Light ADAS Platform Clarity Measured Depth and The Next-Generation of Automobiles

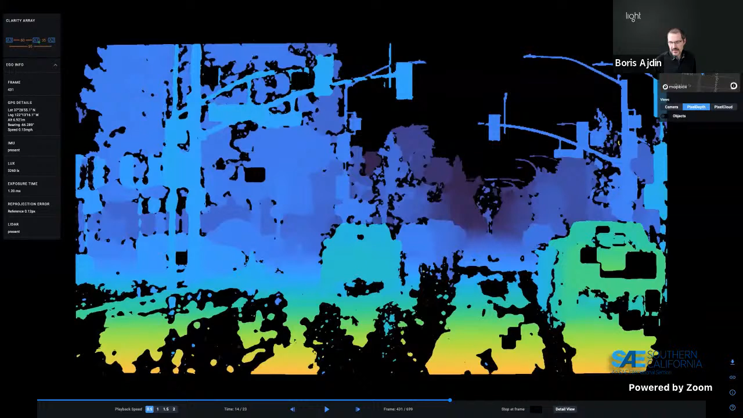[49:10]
reflection such as headlights for example from this vehicle here you can see there uh there is this area here then we will measure the reflected uh object distance uh and you'll see that in the 3d point cloud in a second so i will load uh the detail view here just takes uh just takes a moment
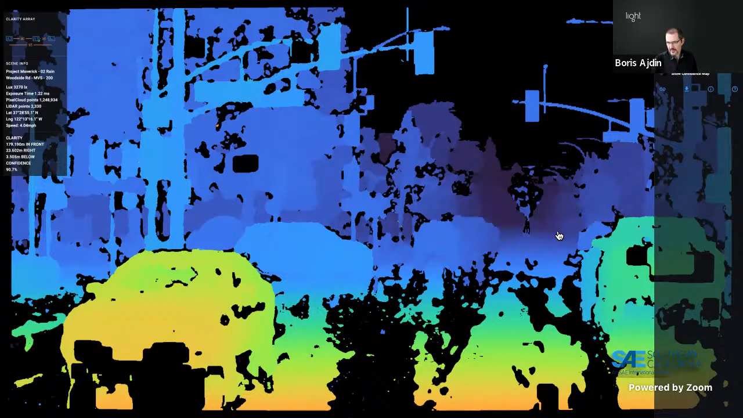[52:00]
pixel depth once again we can see some um missing areas on the road though a lot of the road is reconstructed especially further down the street because uh there is there are less reflection moments or reflection objects there uh and then when we look at the pixel cloud
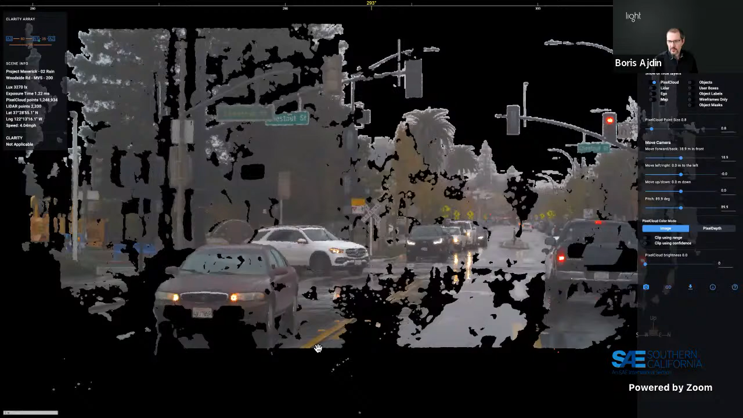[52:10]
we can see that we are getting the road where we are reconstructing the road we're getting it very nicely uh it's uh at the at the right right level as you can see here now we do get some
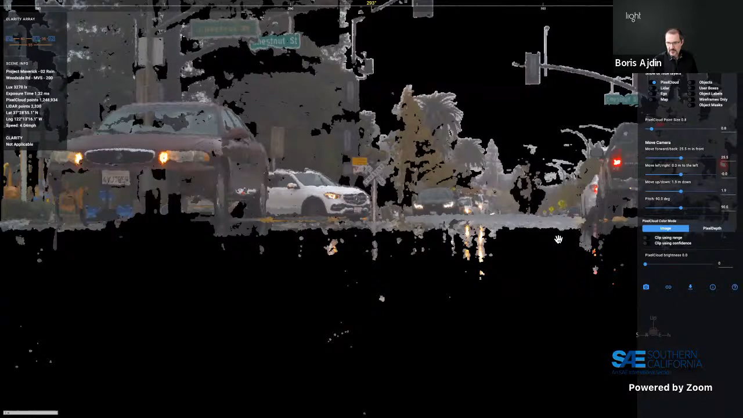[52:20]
especially for very very strong reflections we will measure the distance to the reflected object but if you look in 3d the distance to this object is exactly the same as the distance to the source which is what you would expect right the distance to the mirrored object is the same as the distance to the object or depth sorry not distance depth is the same
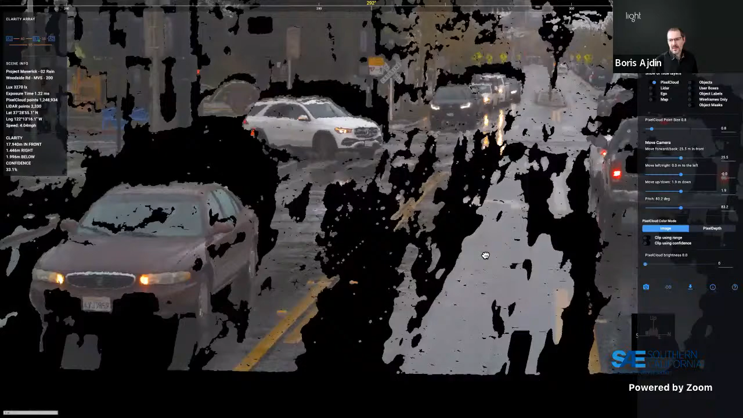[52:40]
as the depth of the object uh that you were uh that was mirrored but what is interesting here is we if we turn on lidar uh notice that
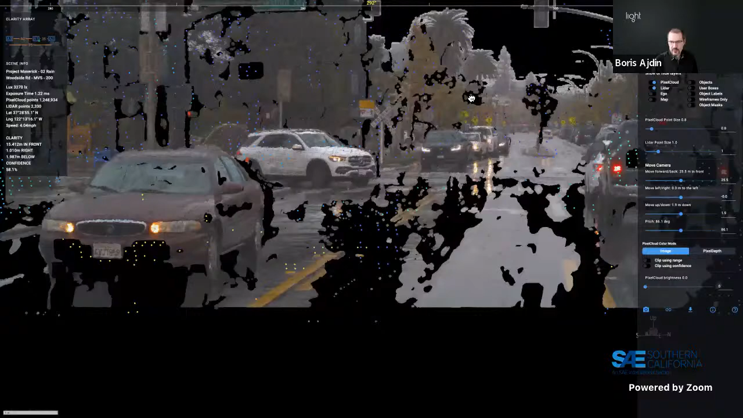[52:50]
when we go uh below the road once again we will uh get lidar showing reflections as well because it just that that's how the laser optically reflected
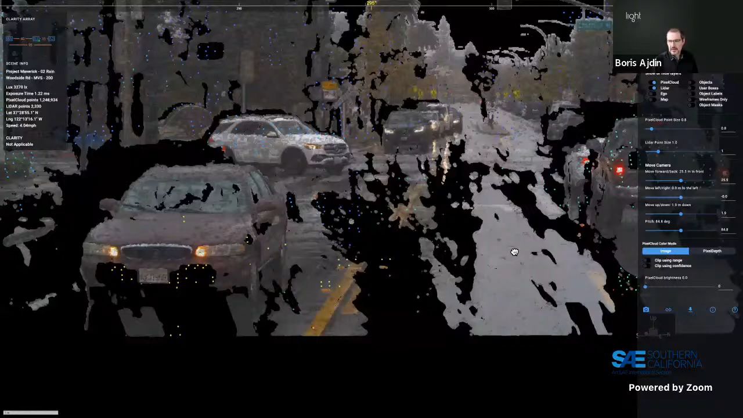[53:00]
uh what you will notice even more and i'll turn off pixel cloud is that apart from these points which
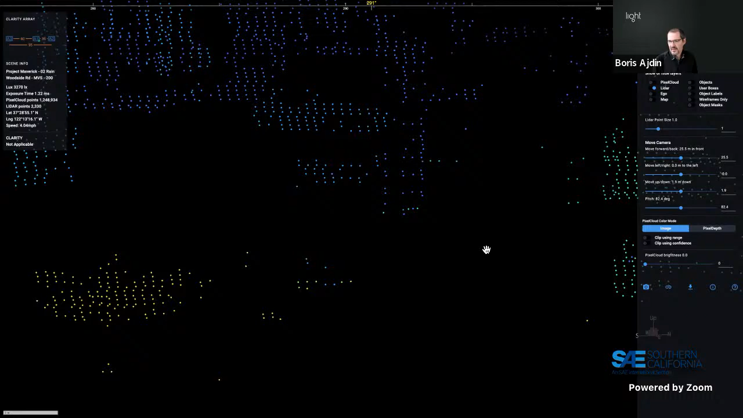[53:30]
example in this case lidar data whereas clarity itself is wherever uh it
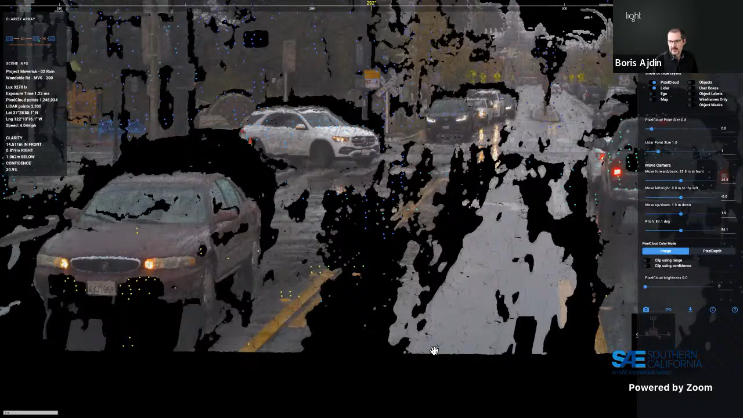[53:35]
can unambiguously measure the depth of the road has measured it and measure it very nicely
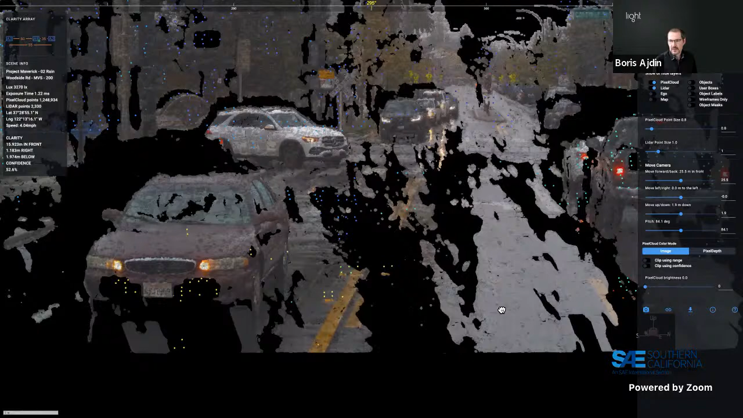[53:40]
and once again we can see a very good alignment and
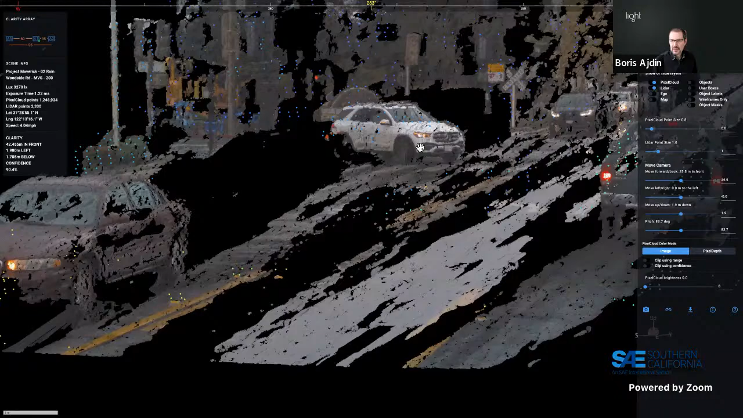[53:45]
when you look at you know more complex objects as you can see there is a there are a lot
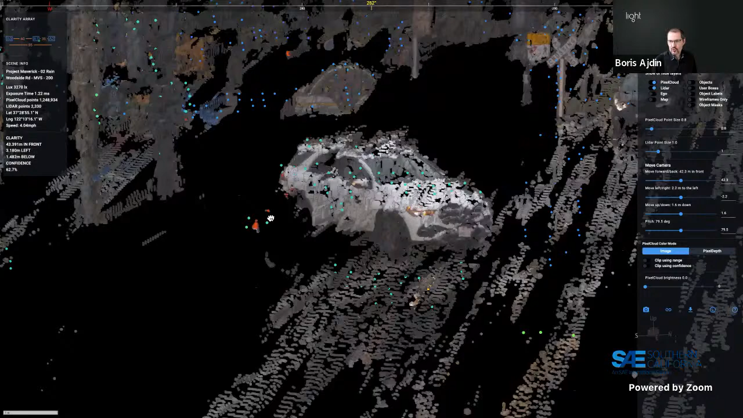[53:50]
more a lot more points of depth uh and with the color you can get a full structure
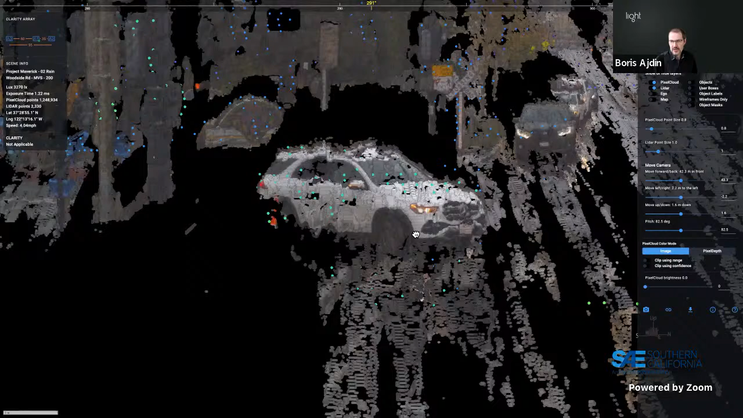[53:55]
understanding and you don't need to do any fusion all of this all of that is available um for
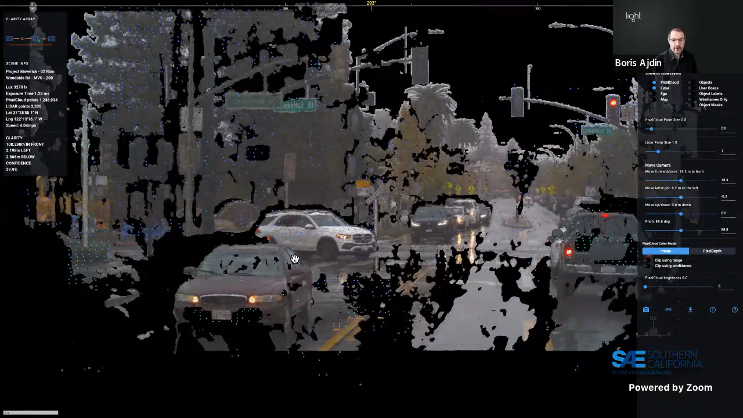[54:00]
free uh in this kind of data so one thing we can do here is for example we can take a look at
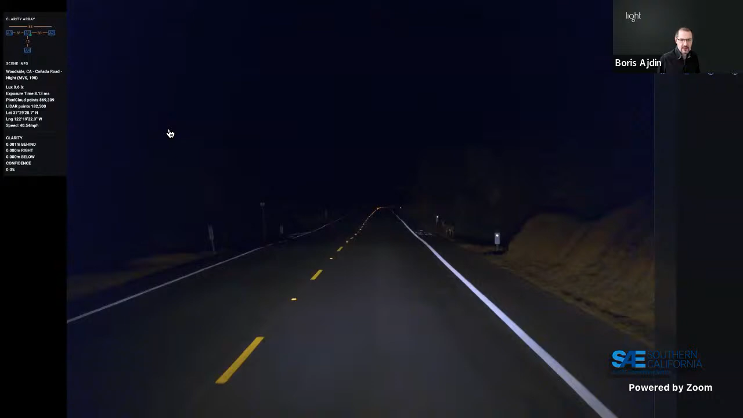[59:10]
that everybody wants to see usually right away is what happens when you have a bit a bit lower light uh what we are talking about here you can see here the lux meter we have on the vehicle once again for compute for collecting referential data is well below below one lux so it's really dark um in this particular in this particular scene the only source of illumination were the headlights of the test vehicle which are stock headlights over chrysler pacifica not retrofitted or anything like that uh and we are moving
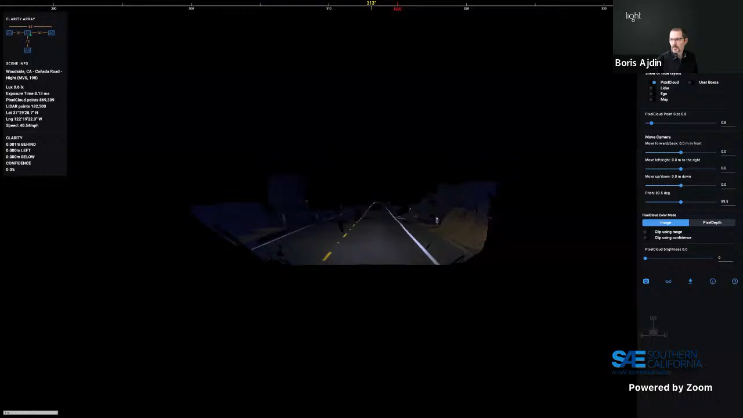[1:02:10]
so uh as mentioned we have the the deer here we have an empty road basically very dark scene so when we go to pixel cloud you can notice that the scene is reconstructed very well and what is most
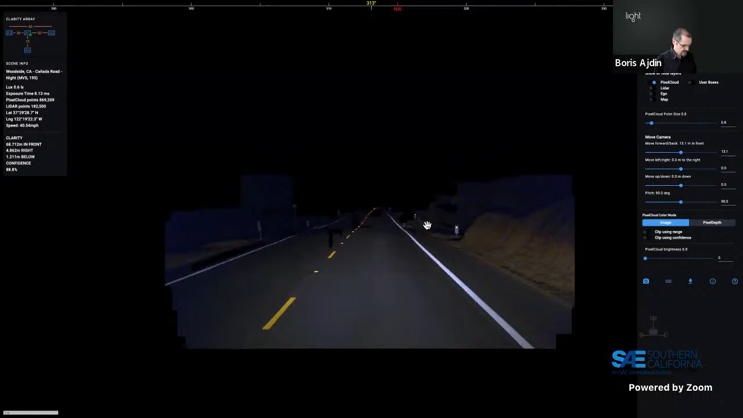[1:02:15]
important here is just going to uh our little friend and there
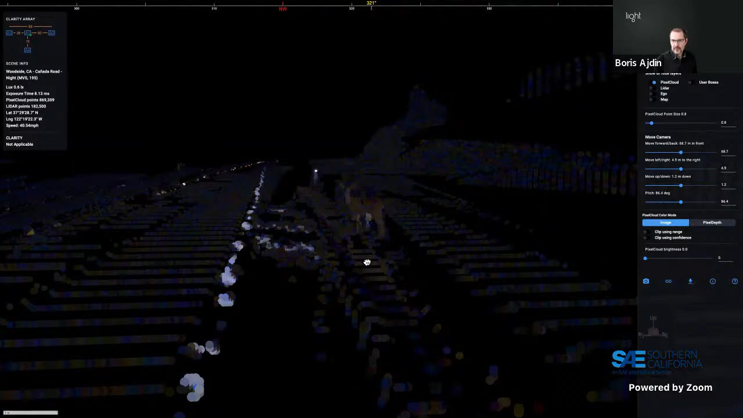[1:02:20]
is a deer in 3d uh fully uh reconstructed we have a lot of a lot of points of depth here uh and you can see that it's
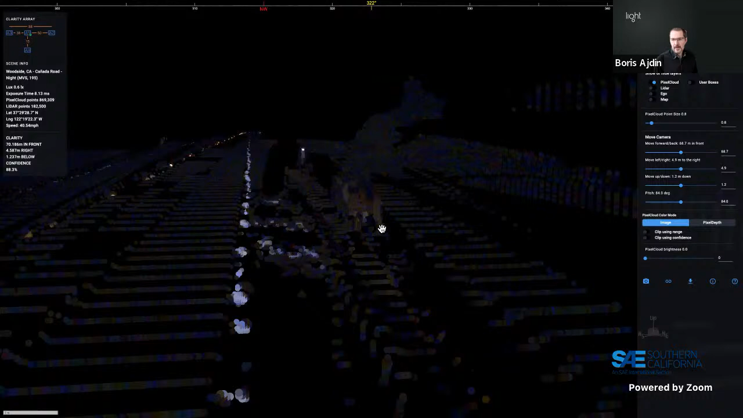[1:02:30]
visible even though it's very very low contrast uh as well as as well as the road itself is also visible even though it's very low contrast clarity actually does not mean uh does not mean much
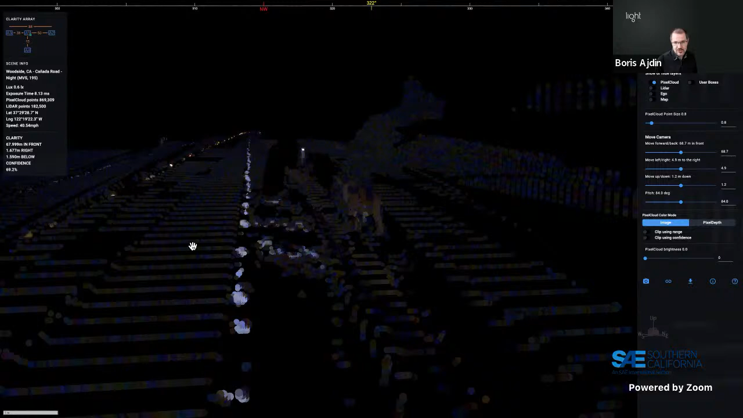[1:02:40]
to be in order to be able to pick up uh details and compute depth uh and just to make a very quick comparison here we'll make another very quick